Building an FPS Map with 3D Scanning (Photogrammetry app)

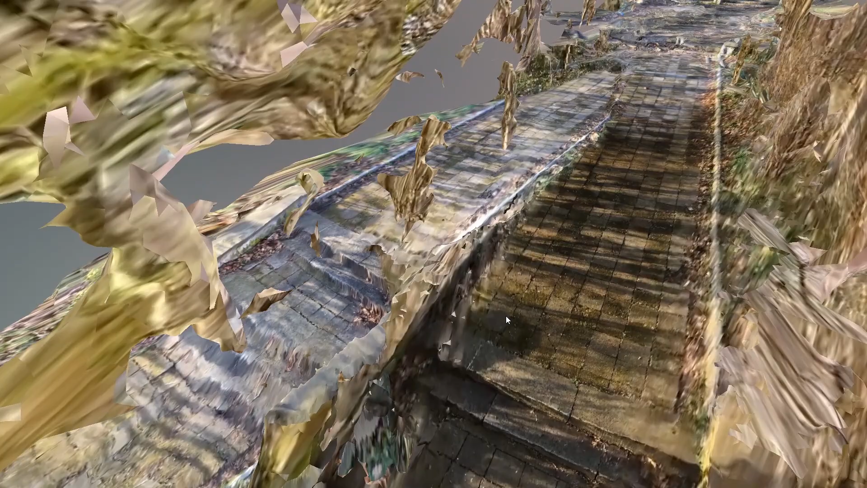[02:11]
But the lighting must have confused the scan. I ended up with two paths.
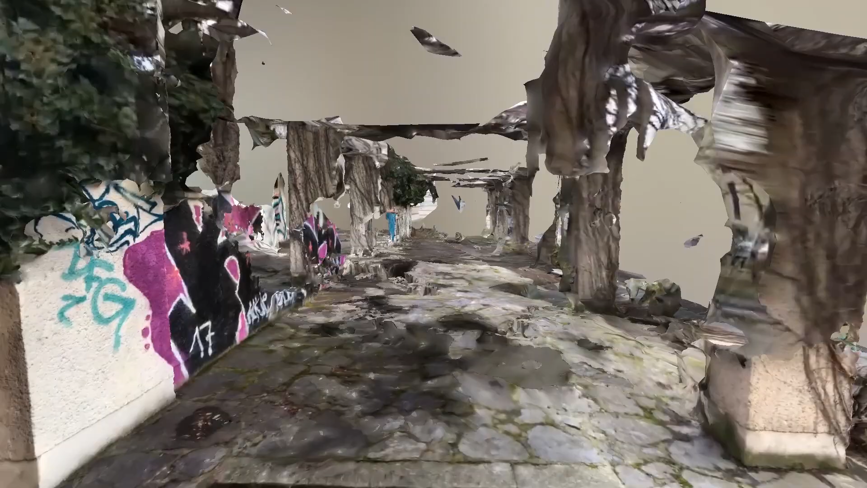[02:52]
This scan of a Roman garden kind of thing didn't work out. I wanted to use it but messed up the sequence of things and replaced the old UV map before baking.